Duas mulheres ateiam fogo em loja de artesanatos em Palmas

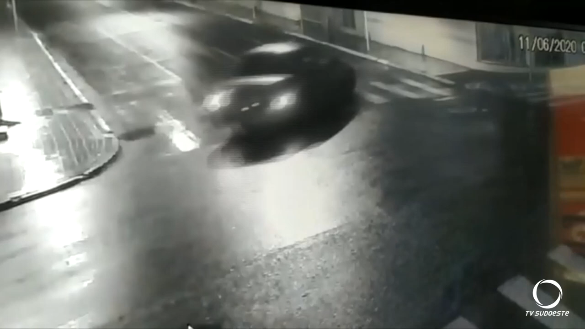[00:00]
Imagens de câmaras de segurança registradas na madrugada de quinta-feira mostram o momento em que um carro se aproxima no centro de Palmas, próximo à praça da Catedral.
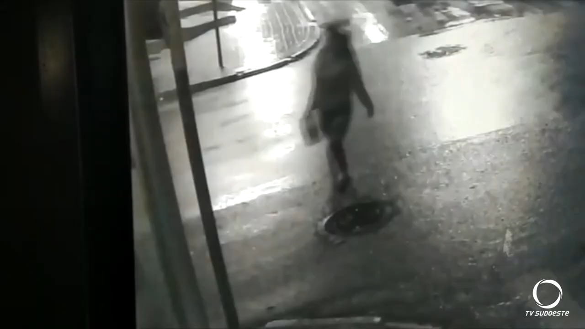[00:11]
Duas mulheres descem do veículo com um recipiente, vão até a loja de artesanato, jogam um líquido e ateem um fogo, saindo correndo na sequência.
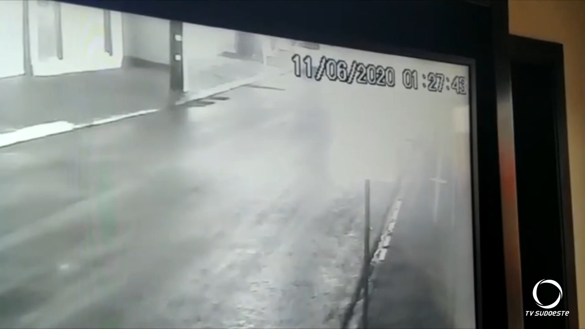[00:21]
O incêndio foi controlado pela equipe policial militar e um vigilante com um extintor que chegaram primeiro no local.